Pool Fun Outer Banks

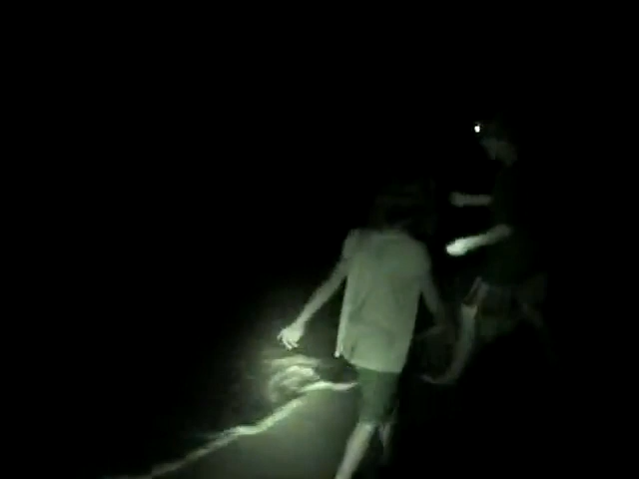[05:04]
It's 2009. It's, what's the date today, Jen? 30th? May 30th? Yeah. We're here in North Carolina, our first night. Kids are all crabbing.